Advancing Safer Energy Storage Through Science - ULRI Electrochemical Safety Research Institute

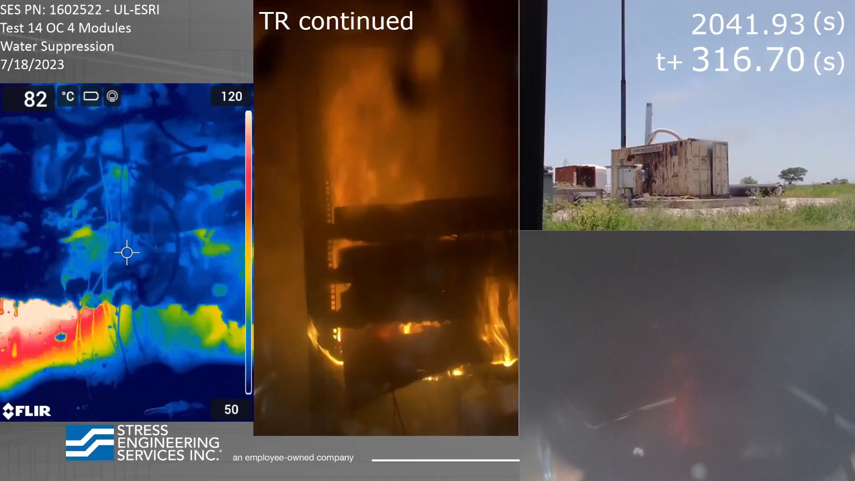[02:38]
On screen: spot 82°C
the coolant present around the cells to cool it down completely, then we can actually put out the entire fire.
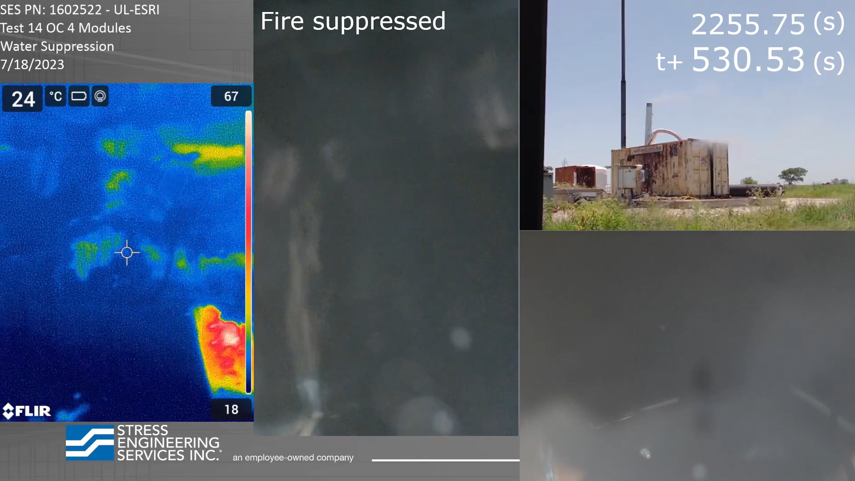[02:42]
On screen: spot 24°C
The data acquired from the test can be used to enhance the safety of the first responders and readiness of the suppression systems.